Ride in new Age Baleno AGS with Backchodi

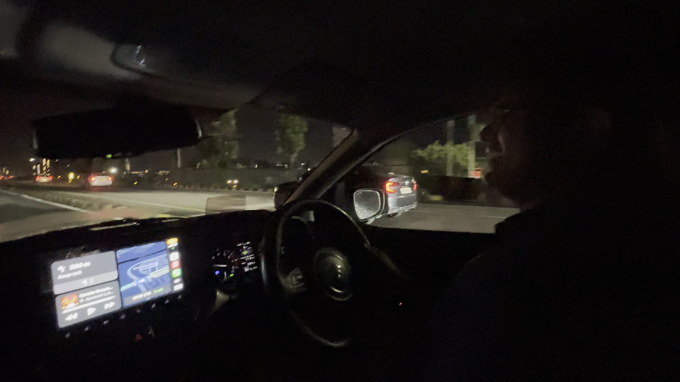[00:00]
यह हमारे टी वाले भाई ने बाद बेलीनों है चलाई खूब हांकि मेरे भाई वर्ना क्या कि गान ऐसी हुमारी बाद में उसने भी अपनी गान खूब मराई पीछे
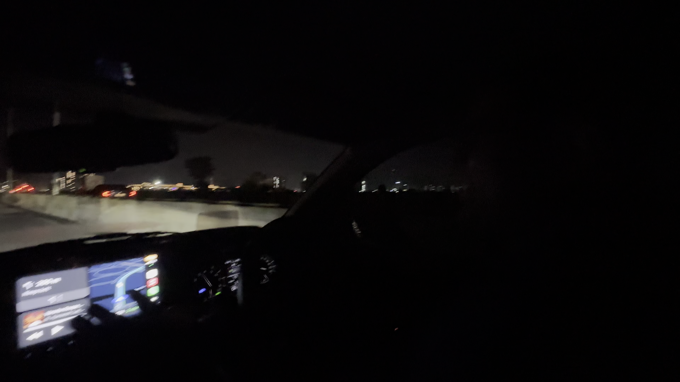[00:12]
देखा तो उसकी गान में नंबर प्लेटी गाई थी भाई हम तो पकार जाते तो चुप हो जाती है वही च� दोस्तों यह
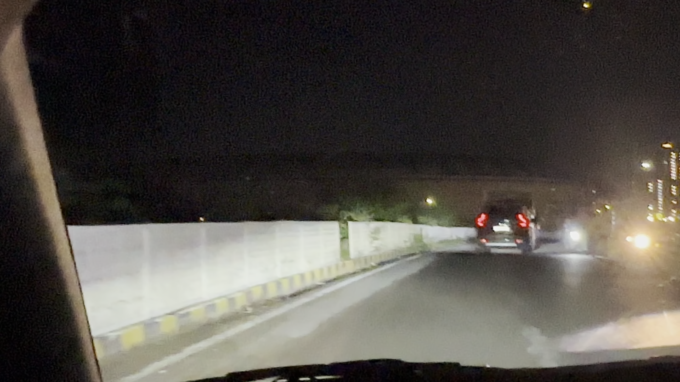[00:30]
देखिए हमने अपने अपने अर्वेम के साथ क्या का रखा था पहले से ही उसको मिडल फिंगर दिखाई
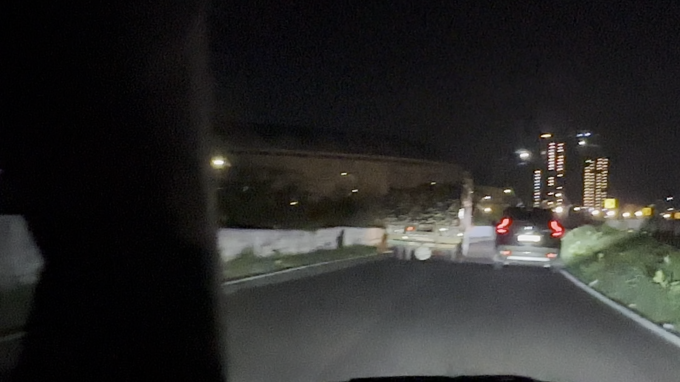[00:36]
बहुत मजा आई कारी हमने डिवर्सों के आस-पास चलाई वह चलिए बड़ेया रात
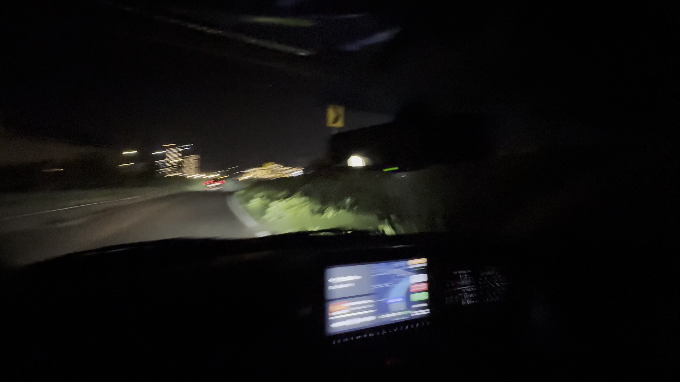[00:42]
होस्तों आज आज नाय रात की ड्राइब बहुत मजा आई ती